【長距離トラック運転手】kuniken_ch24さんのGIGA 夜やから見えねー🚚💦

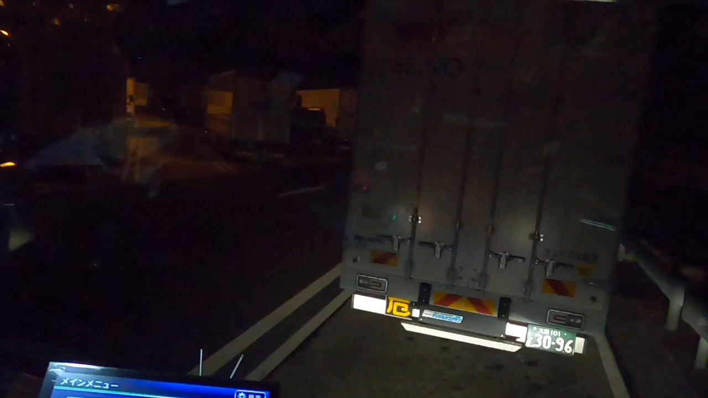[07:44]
大きいなぁ発行 ちょっとミラー出していいですよミラーをセットはいっ
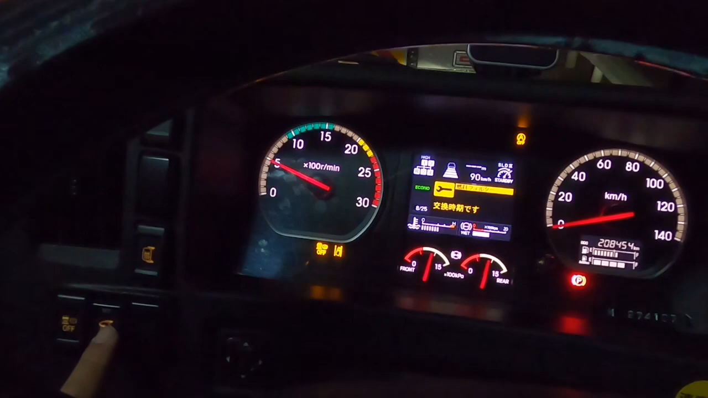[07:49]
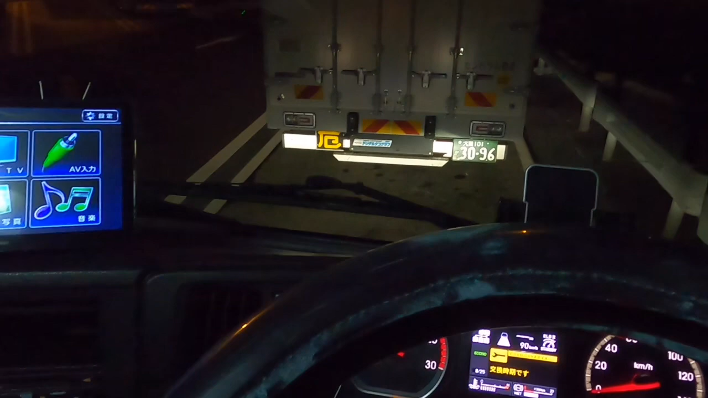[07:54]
うわぁもうなんか箱の角しか見えないんですねあそうですね すごいなぁ今ちょっと角度ついてるからねちょっとない